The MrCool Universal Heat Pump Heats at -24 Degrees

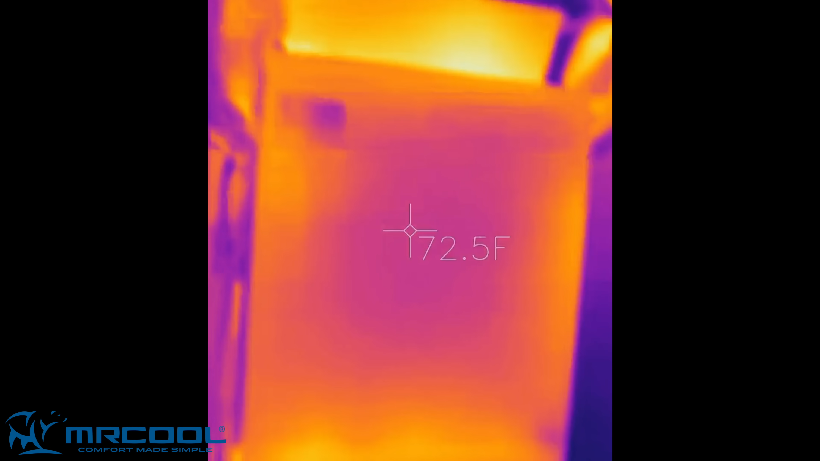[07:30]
On screen: spot 72.5°F
And of course the line set. The connection is really warm.